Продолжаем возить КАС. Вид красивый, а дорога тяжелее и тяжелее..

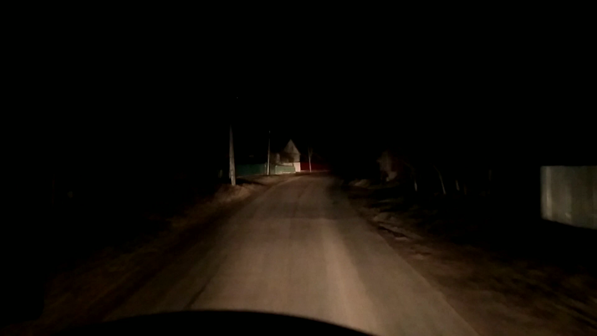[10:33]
Еду до вырузки, у меня 40 километров.
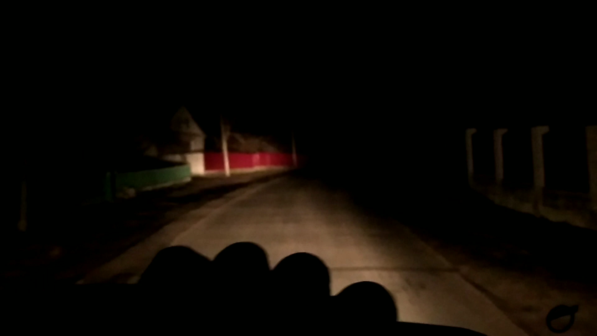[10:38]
Короче, я же не местный. Куда ведет навигатор, туда и еду.
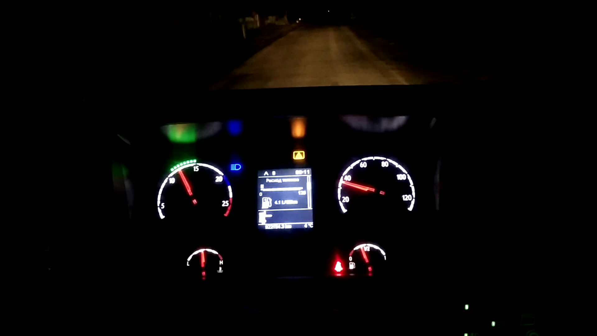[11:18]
Людей, главное, не попугать. Реально, просто через села еду. Ну, хоть дорога более-менее. Дорожки узковатые у них тут. Ладно, скорее бы приехать уже, да и все.
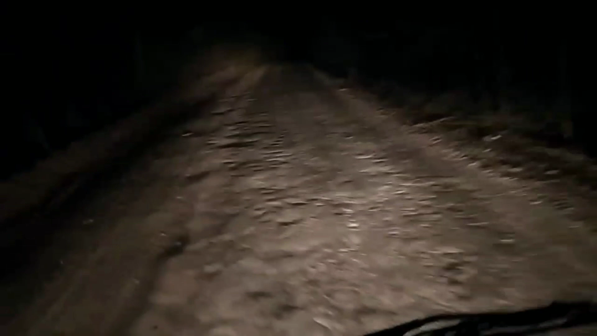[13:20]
Серьезная дорога. Цена практически вся такая.
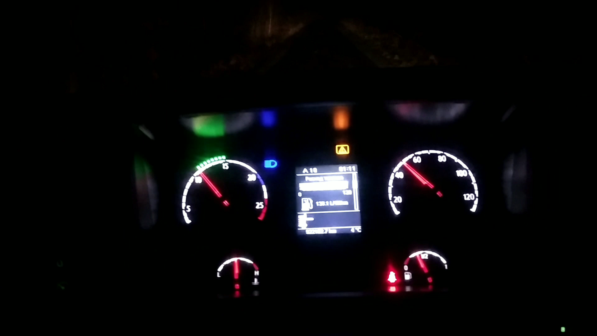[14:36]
Еле-еле она... Ну, вы посмотрите на этот подъем. И вверху еще и дорога такая сказочная.
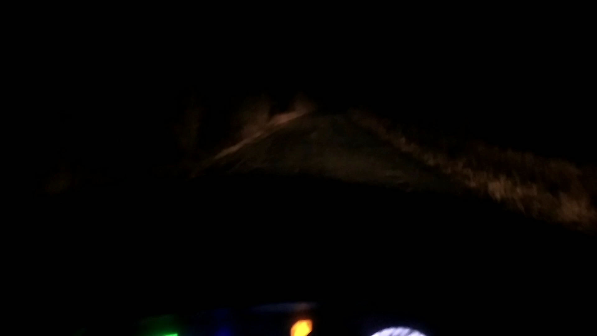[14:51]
Вообще супер. В такой жопе мира я еще не бывал, честно скажу. За всю свою водительскую карьеру, водительский стаж на фурах в такую жопу мира я не забирался еще. Завтра еще у местных спрошу, это самая лучшая дорога у них или самая худшая.